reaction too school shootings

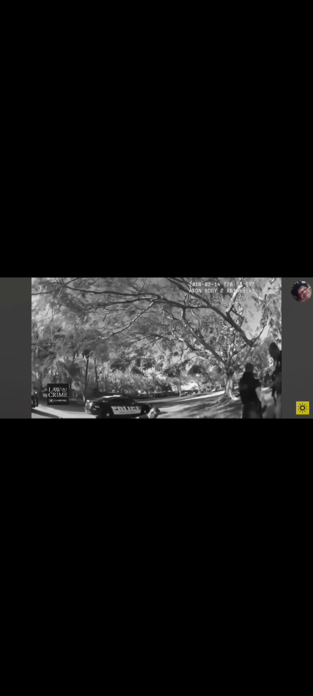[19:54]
Body camera footage reveals the dialogue that took place between him and the officers that managed to find him and pin him down to the ground.